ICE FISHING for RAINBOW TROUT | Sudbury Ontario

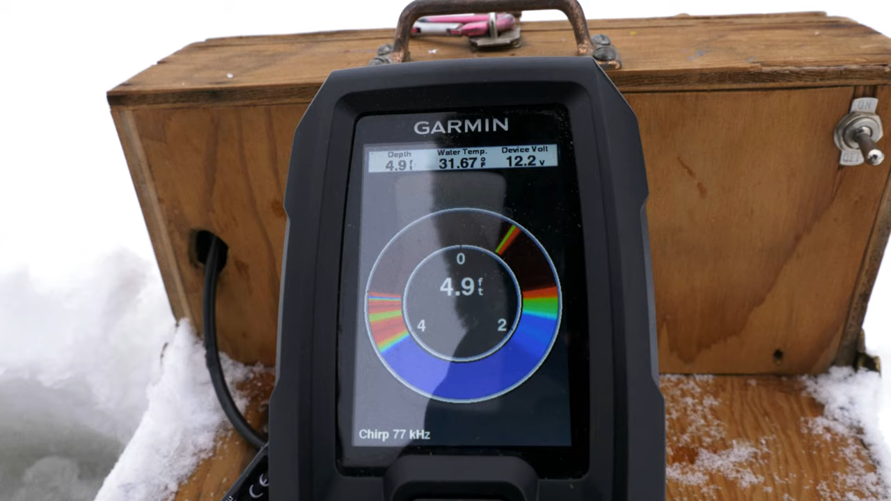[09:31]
On screen: depth 4.9 ft, water 31.67°F
Gives you my depth, water temperature, how many volts. So this is really key because you can keep your eye on that through the day. And I fish with that all day long. And I'm telling you, man, it lasts all day long. So you recommend it then?